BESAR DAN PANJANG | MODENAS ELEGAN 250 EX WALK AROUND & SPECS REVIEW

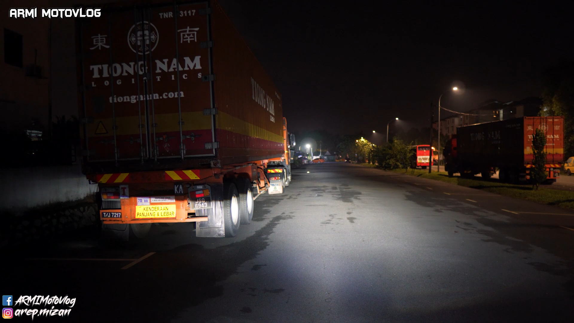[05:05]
sekarang ni kau nampak tak ada satu kereta merah kat ujung tu bukan merah oranye kereta color oranye kau pasal lampu bawah tak nampak kan pasal lampu atas aku tengok jauh tu ha